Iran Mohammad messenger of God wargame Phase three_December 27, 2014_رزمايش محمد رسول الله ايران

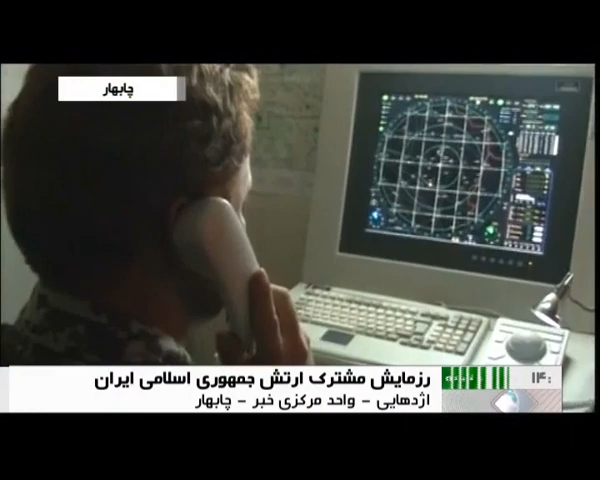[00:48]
امروز سامانه موشکی مرصاد در منطقه چابهار سپهباد شناسایی دشمن را رختگیری و در فواصل 18، 26 و 32 کیلومتری از سامانه با موفقیت منهدم کردند.
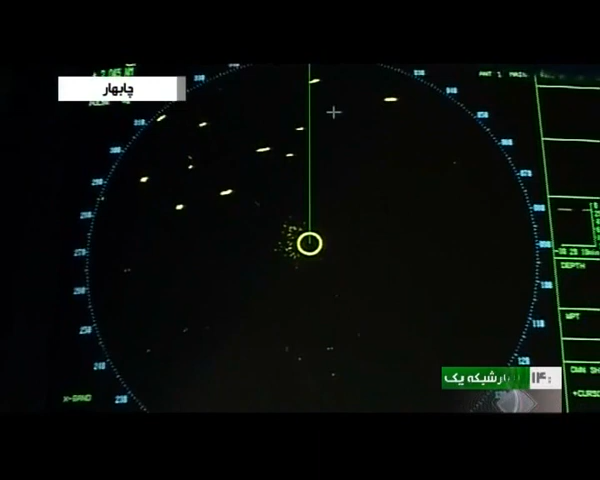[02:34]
عمق آب‌های دریای عمان آغاز شد.
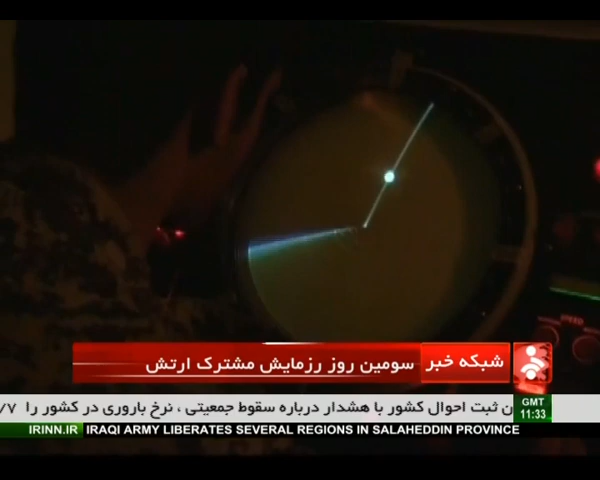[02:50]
رسول الله ضمن انجام عملیات کشف، شناسایی و رهگیری هواگردهای
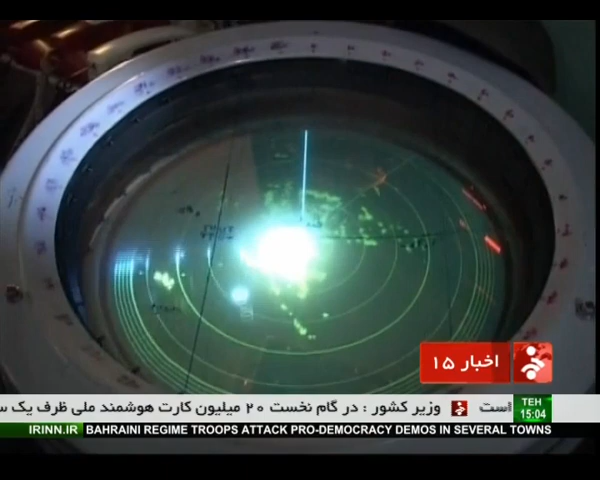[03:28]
دیدبانی بصری و سایت‌های شنود الکترونیکی، رهگیری اهداف متحرک هوایی
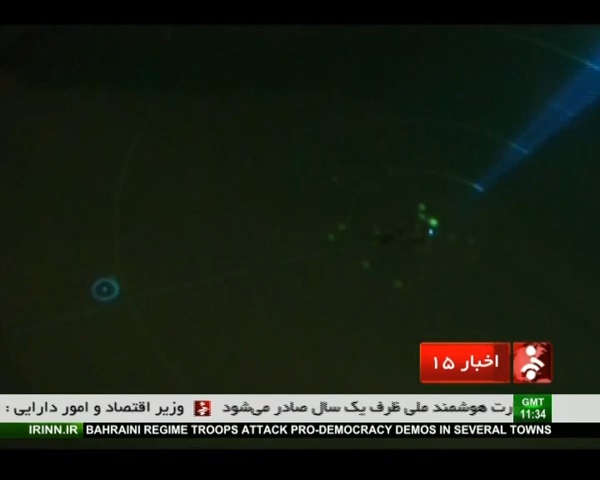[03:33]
توسط سامانه‌های کنترل راداری در این مرحله رزمایش اجرا شد.